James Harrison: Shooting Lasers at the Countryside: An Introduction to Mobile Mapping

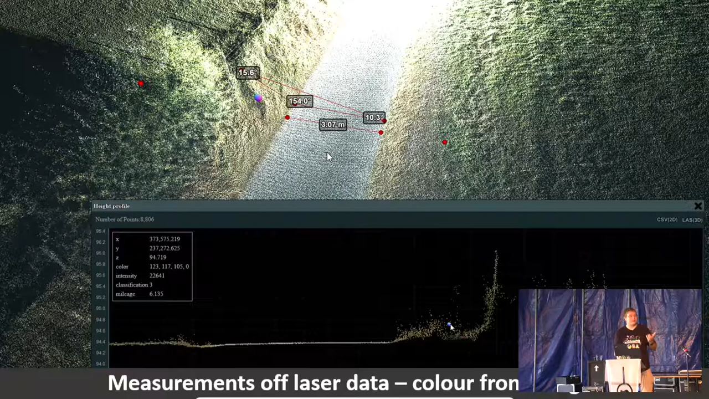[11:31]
it's pretty impressive. And you can take angular measurements, you can take distance measurements using whatever tools you like but you can figure out lots about the world without having to do a huge amount of work. So all of these things are pretty safe. If you start doing aerial LiDAR, that changes.
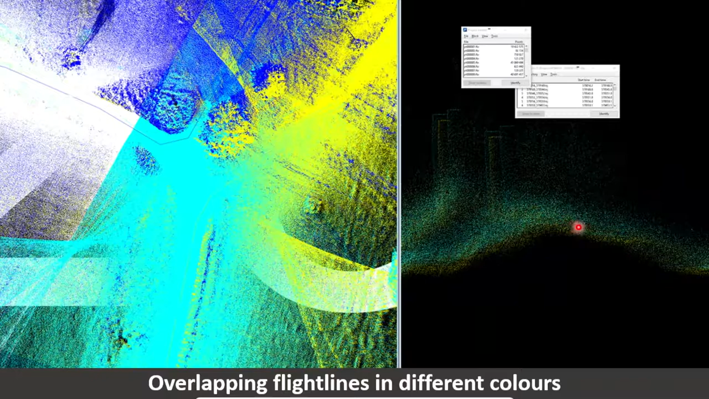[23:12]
you can see over here we've actually got multiple posts appearing. And actually there's only one post. We're driving past that to the row of posts just up there. And because we've got multiple overlapping scans that have got slightly different positioning, we're recording that more than once effectively.
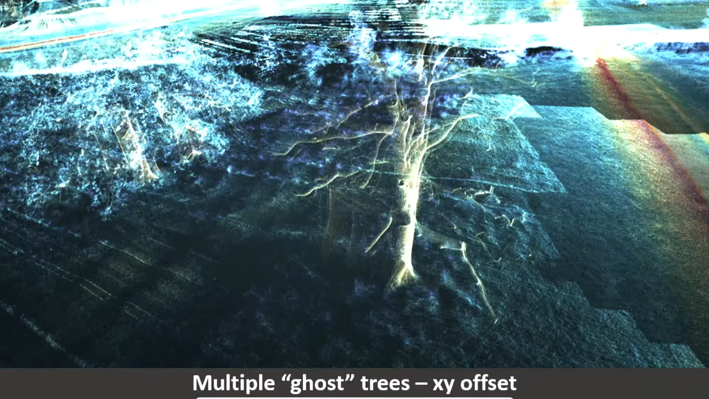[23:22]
So if we don't correct for that, then we end up with interesting side effects like this. So this is where we've got some multiple objects appearing. And again, you can see there's actually a lot of error here. And this is something due to the fact I've processed the data incorrectly.
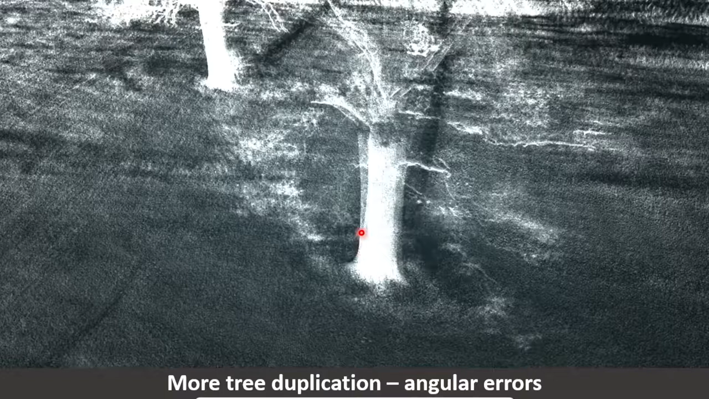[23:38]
If you have angular errors, then you get slightly different sorts of weirdness appearing.
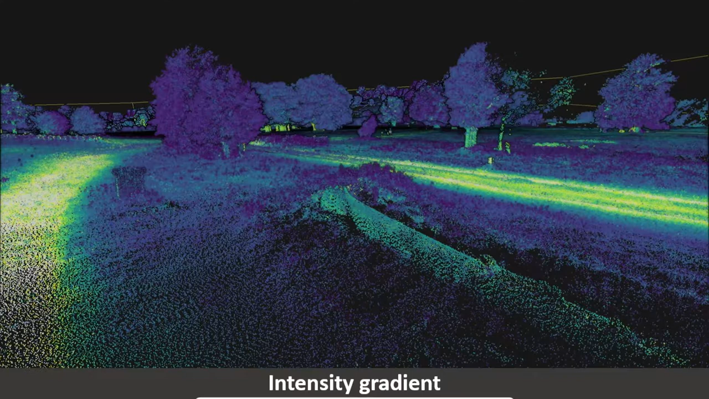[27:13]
This is from kind of over there and this is the intensity gradient. So this is showing you differences in reflectiveness between different points.
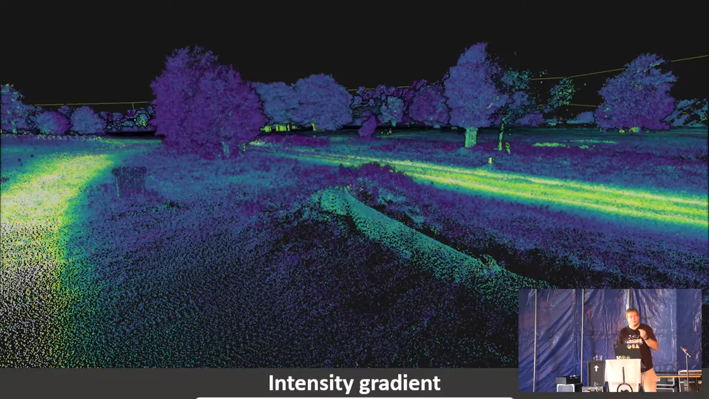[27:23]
So you can see here where we were driving over was actually some tracks and so those will reflect more brightly in infrared. So we'll get a higher return value.
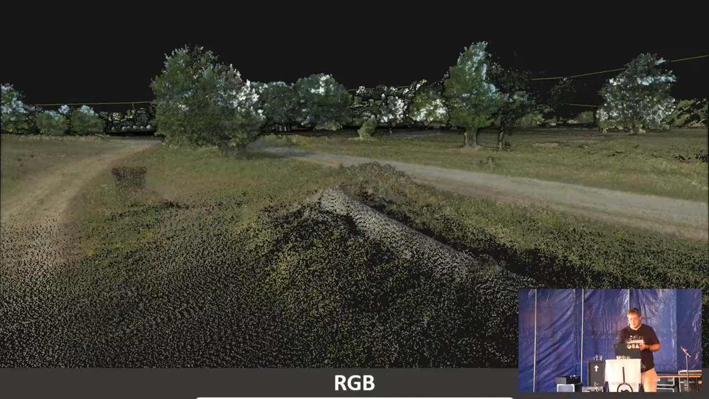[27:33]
Interestingly with things like trees and so on, branches will typically reflect more brightly than vegetation will. So you can actually take pretty good structural images of trees to
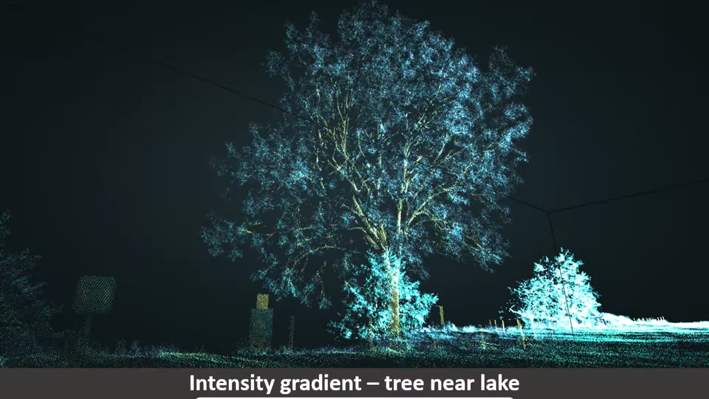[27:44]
figure out how many branches there are or this sort of thing or just see what sort of branches are there. And you can things like removing vegetation to virtually strip a tree back which is interesting.
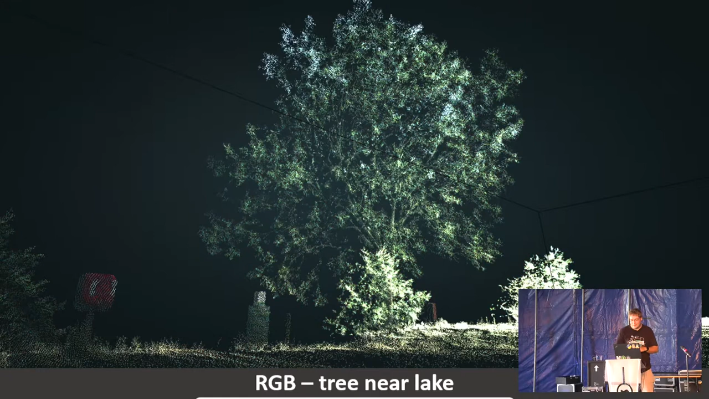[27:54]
So the RGB stuff mostly works. You can see some up at the top here, some white pixels here where we couldn't find any color to apply so we just guessed. And in terms of detail, there's a wire link fence somewhere down there.
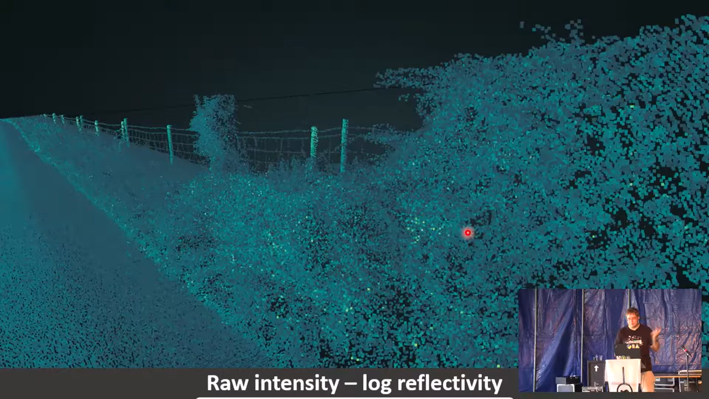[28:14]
And you can see, you can pick up all of these individual wires, no problem at all. With a very fast scanner, you can pick up amazing amounts of detail. More exciting pictures of things being not properly aligned.
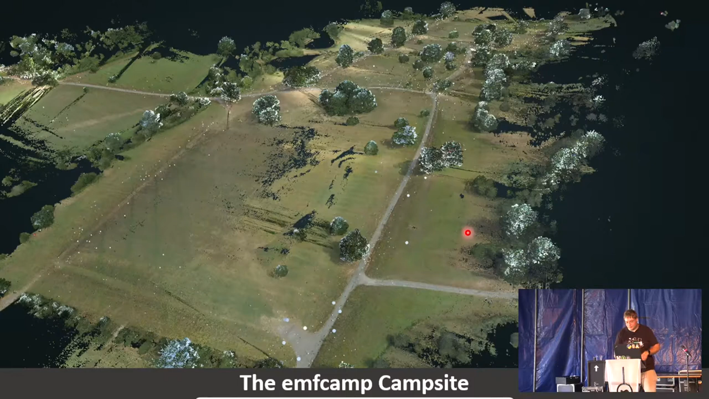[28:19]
So you can do some interesting things with this, like you can take height maps and use those for figuring out where you should put things in the world.
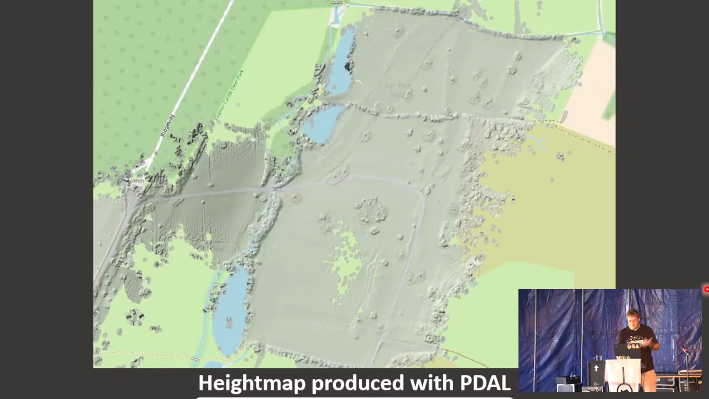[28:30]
But there's lots of things you can do with this data. It's really, really powerful.
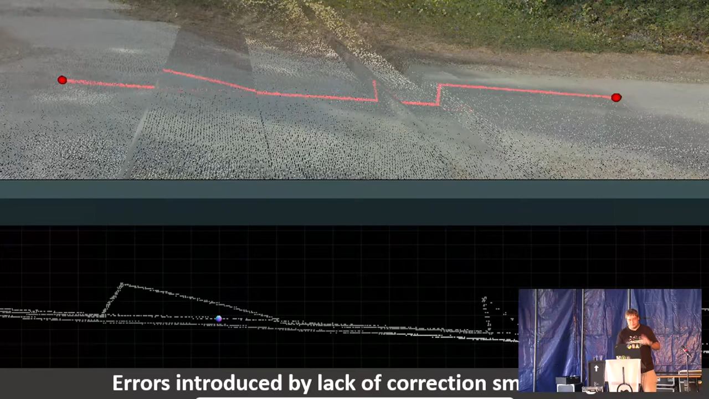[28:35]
There are all sorts of errors that you can introduce by processing it incorrectly. So here's a slight issue where these are not obviously natural features.
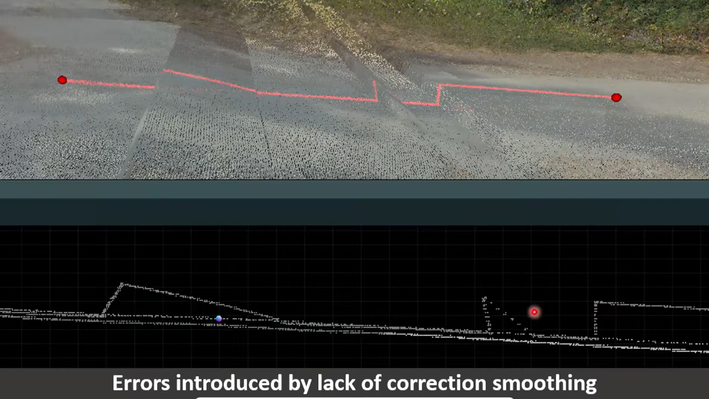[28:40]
We've got a couple of flight lines down here that are perfectly fine but one that isn't because we've not managed to get a good correction solution for that. So in that case, usually we'll just delete that flight line because we've got good ones that cover the same area.